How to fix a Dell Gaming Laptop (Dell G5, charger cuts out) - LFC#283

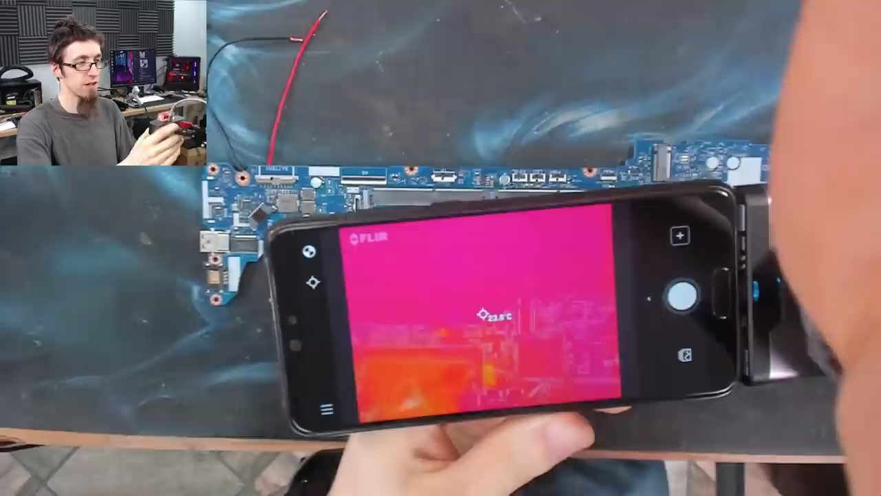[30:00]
So this is going to be kind of janky to show you guys with a camera looking at a camera, looking at a board. But as you can see, we now have actual real thermal imaging. And when I move my hand away, we're getting very ambient thing. And when something hot comes into view, like my hand, which is at about 31 degrees, then we get a big old hot spot.
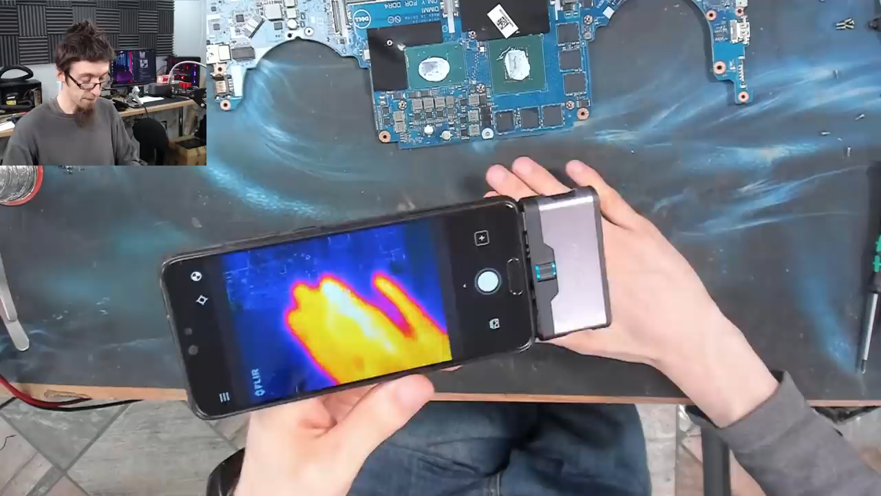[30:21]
And again, you know, if I take my hand and I press it down against the table there, we get a slight ghost image behind where I've warmed up the table slightly with my hand. So that's kind of cool. So as you can see, it's the real deal. It's not some stupid phone app. So now this thing is actually on and working.
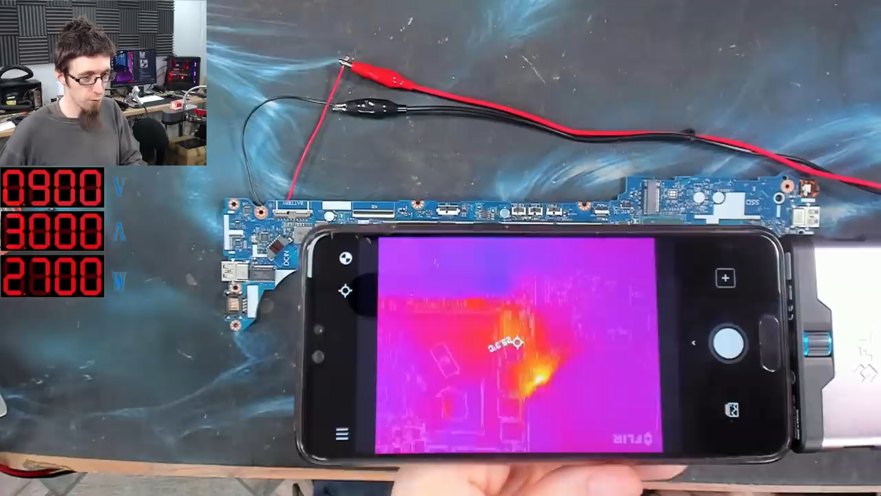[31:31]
Heck, I've got to avoid drifting off shot. Okay, well, looking at the rest of the board here, you can see that it's pretty mediocre. If I put my hand into view there as a reference, the board is cold. But over there, something is heating up, something's flaring. It's not particularly warm to my finger touch. So if that's actually it, then man, this thermal camera works like a charm if that's actually it.